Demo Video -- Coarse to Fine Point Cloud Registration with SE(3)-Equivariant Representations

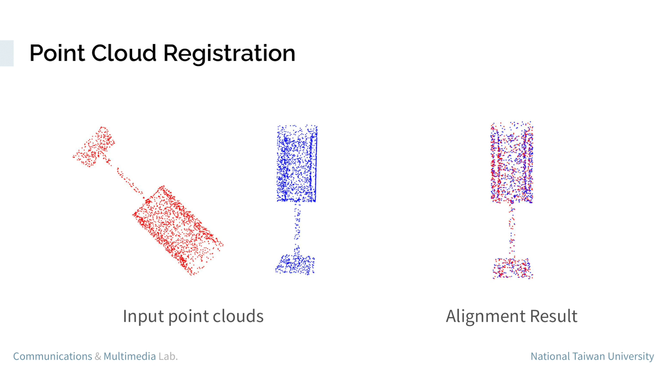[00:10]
Point cloud registration is a process of finding a rigid transformation that aligns to point clouds.
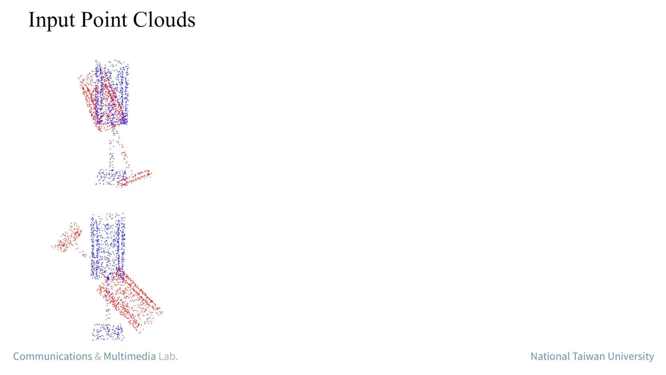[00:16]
Existing methods either rely on matching local geometric features or leveraging global shapes.
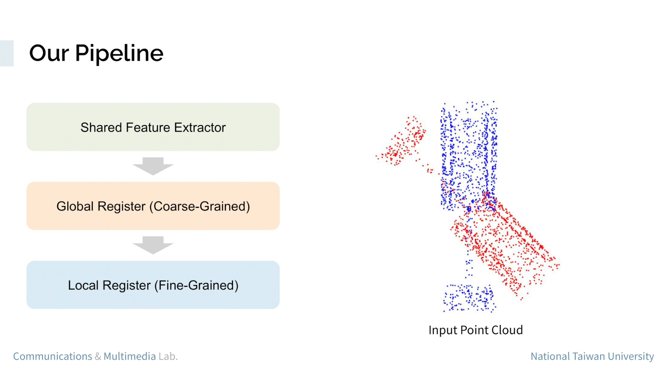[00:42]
First, a shared feature extractor to generate global and local features. Second, a global register to reduce the transformation between input point clouds.